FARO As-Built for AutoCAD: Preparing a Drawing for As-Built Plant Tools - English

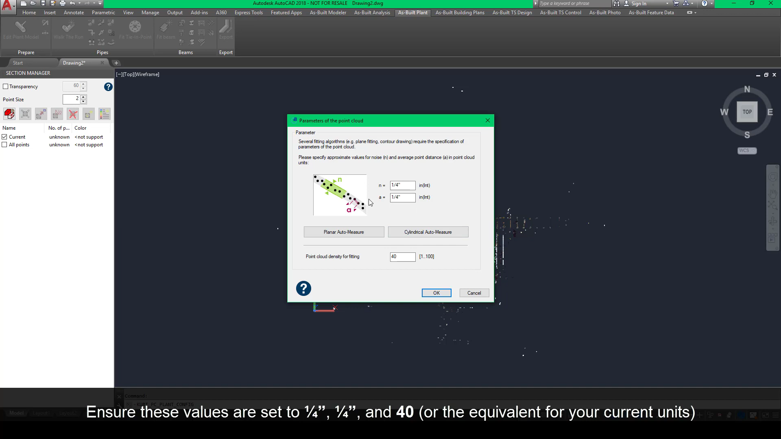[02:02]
equivalent for your current units click OK and close all the open dialog boxes now
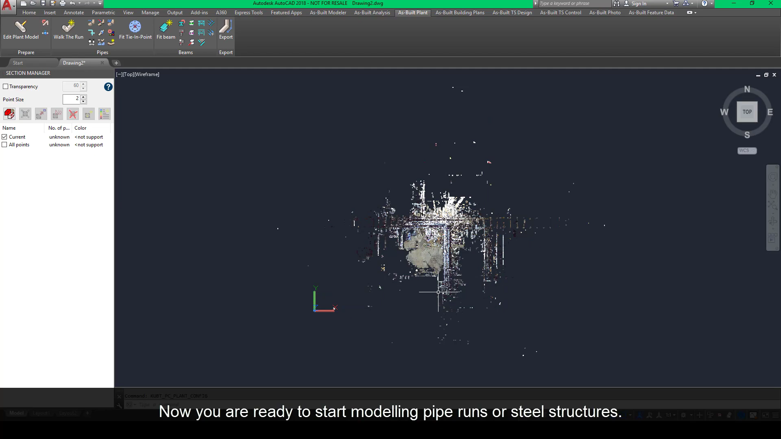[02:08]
you are ready to start modeling pipe runs or steel structures in
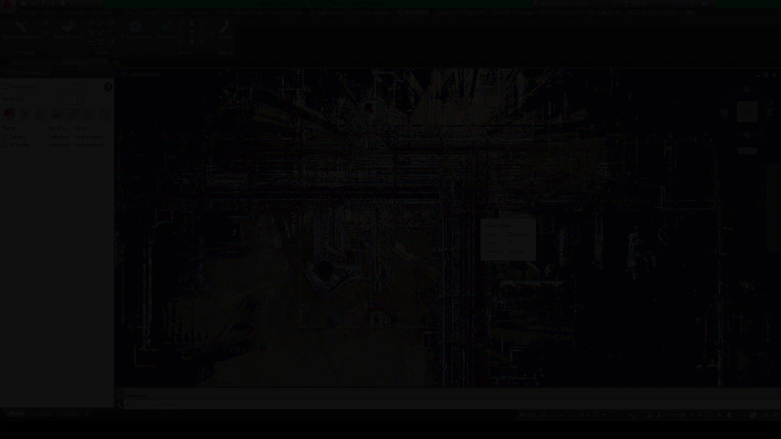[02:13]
this video you learn how to load catalogs plant models add steel to an active set configure units and parameters and insert a point cloud RCP file